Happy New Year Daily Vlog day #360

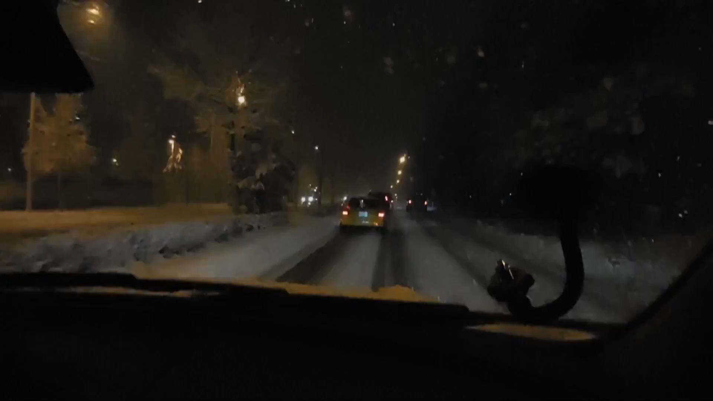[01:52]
restaurant it is a literally is a winter wonderland out there it is just coming down in buckets exactly it is just coming down what love yeah see all the snow here coming down I mean it's just it's ridiculous it's a crawl we went to the sleep country and we got ourselves a new bed yeah